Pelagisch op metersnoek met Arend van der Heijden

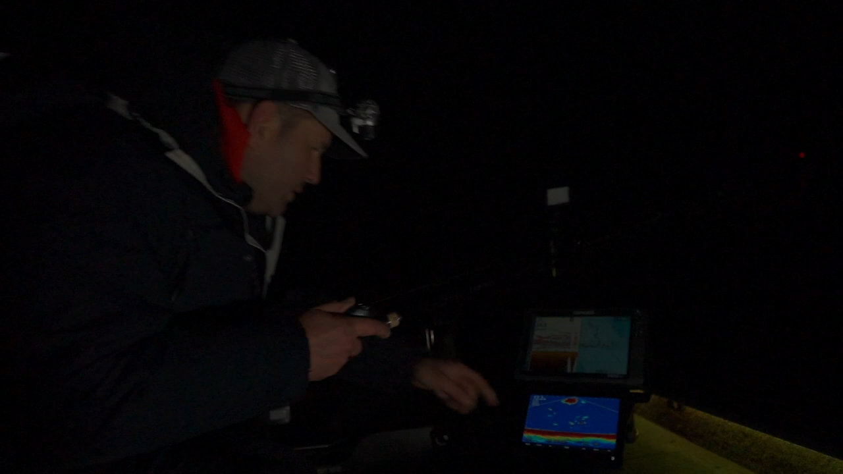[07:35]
Dit is de snoek. Ja, ja, ja.
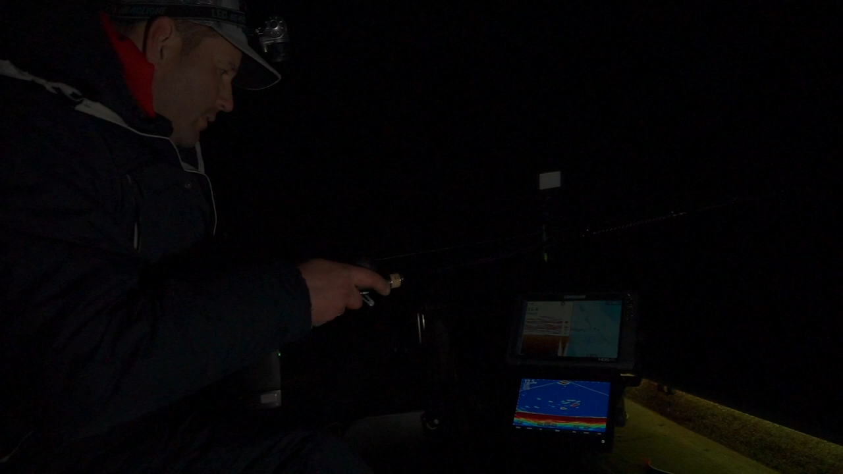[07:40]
Hij is natuurlijk bijna zie een jaar. Je moet niet verbazen. Hij is hem zelf gewoon een visie te pakken. En daar gaat hij. Hup. Hoorstbreek. Gaast boven.
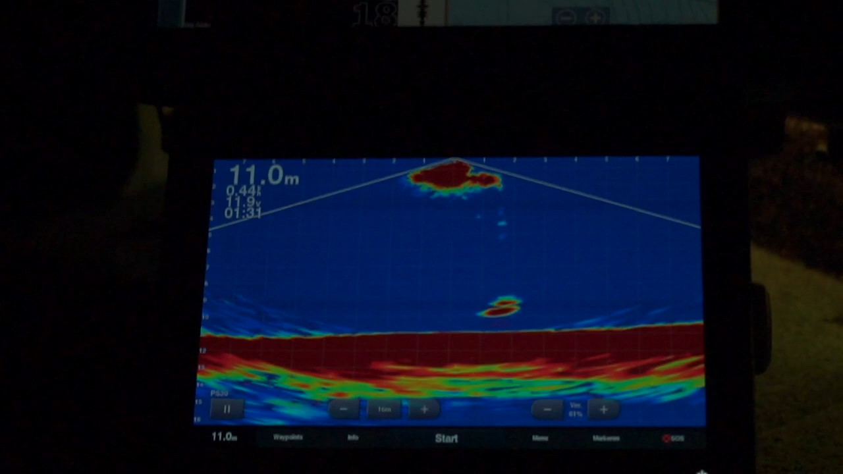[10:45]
On screen: depth 11.0 m
Als je gedropt hebt en je ziet je shit zakken dan probeer ik altijd... toch wel die shit echt boven die vis te houden. Niet gelijk hangen op de onderen helemaal niet. Want zo'n vis kijkt denk ik omhoog.